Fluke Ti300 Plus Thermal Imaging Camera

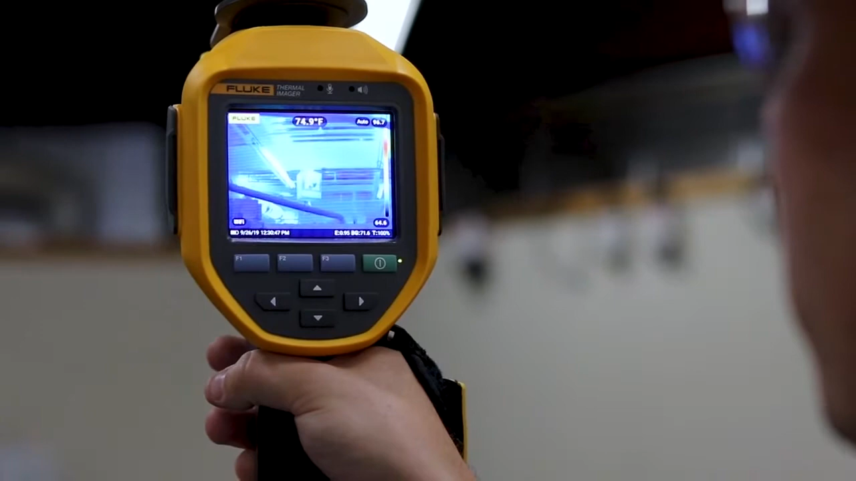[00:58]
On screen: spot 74.9°F
When you're out doing a thermal scan, there's often a lot of other information that you want to capture that you just can't get in the thermal image itself.
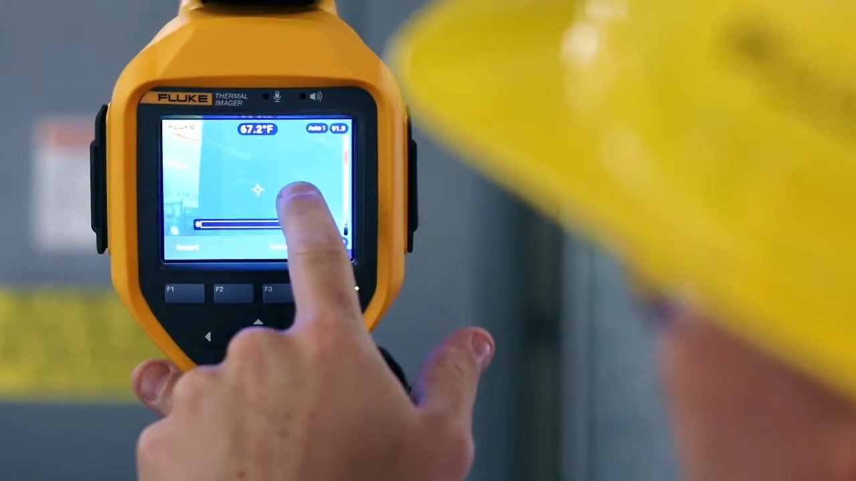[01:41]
On screen: spot 67.2°F
of audio right on board the camera that also get saved along with the image.